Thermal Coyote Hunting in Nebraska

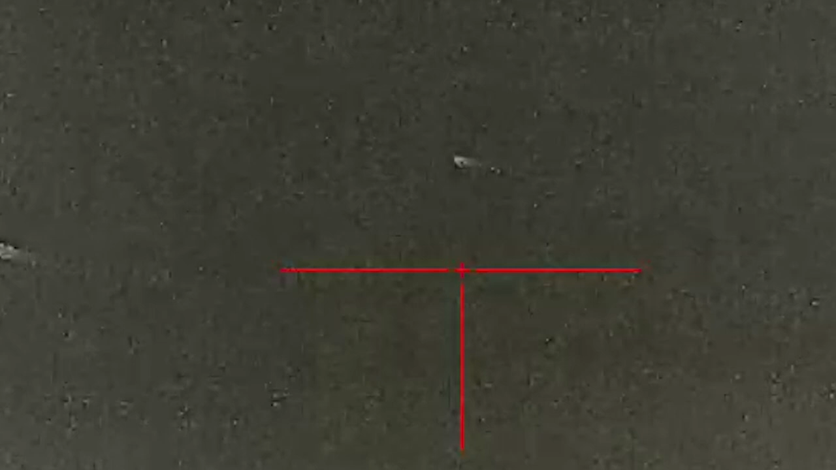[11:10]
I see two of them. There's one to the left. He's closer. Yeah, I see him. We got time. They'll swing.
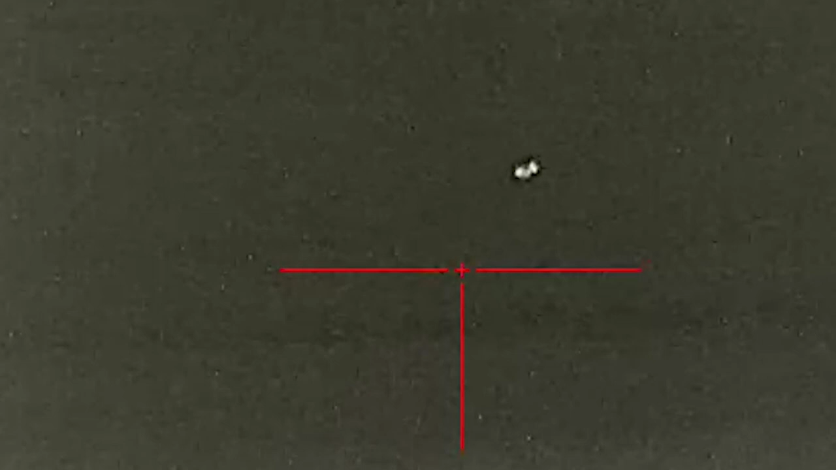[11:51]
I missed that other one. I thought I hit him. He's down. Okay, ready? What? Where's the other one?
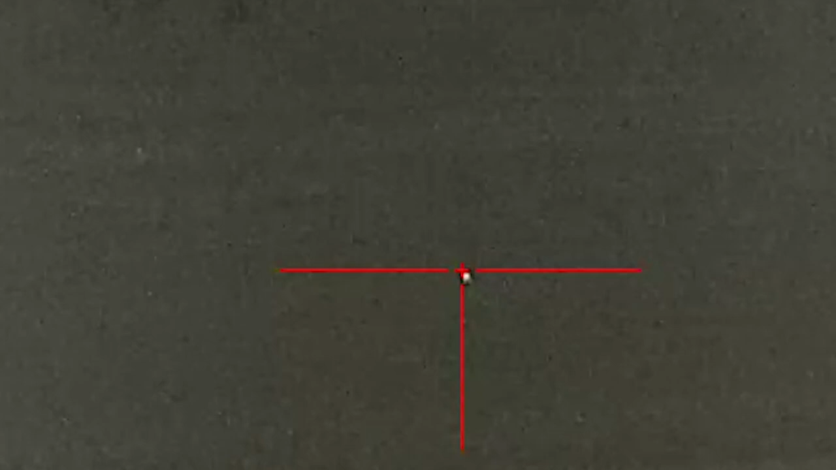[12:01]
Where is he? Right there to the right. I don't see him. Oh, out there farther? Yeah. Running? Yeah.